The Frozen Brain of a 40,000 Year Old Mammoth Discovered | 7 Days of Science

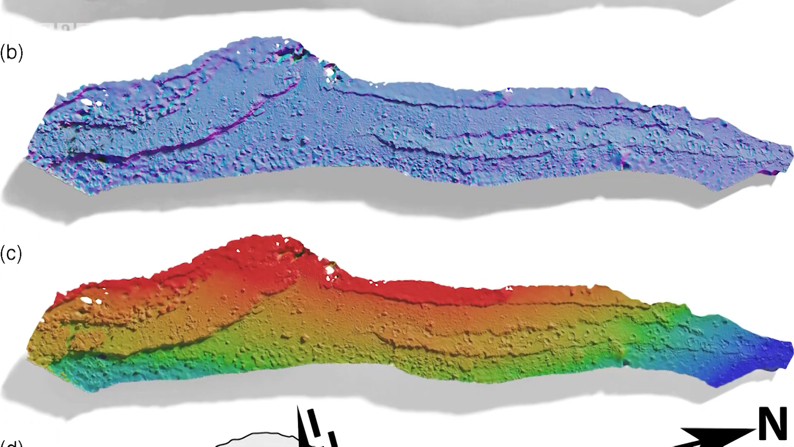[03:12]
but unfortunately poorly preserved, late Triassic aged impressions that some had thought were simply sedimentary structures, but are now re-identified as tetrapod trackways.